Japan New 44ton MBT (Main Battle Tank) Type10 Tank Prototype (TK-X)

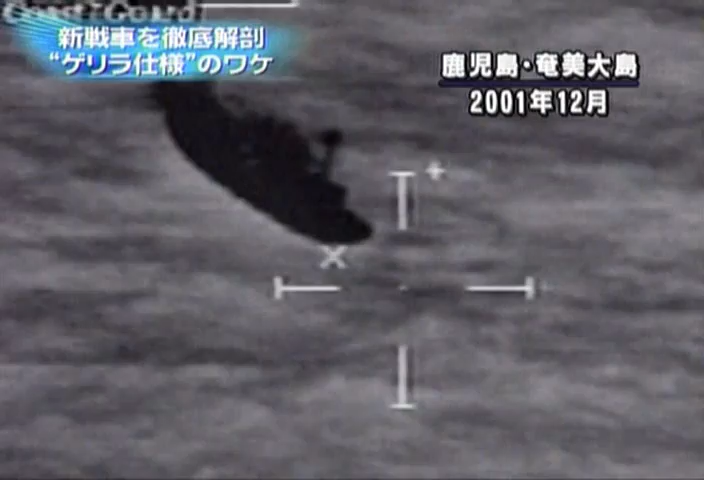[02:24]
北朝鮮の工作船が巡視船に向かって RPG を発射、さらに引き上げの際工作船からは RPG の発射機と弾が見つかった。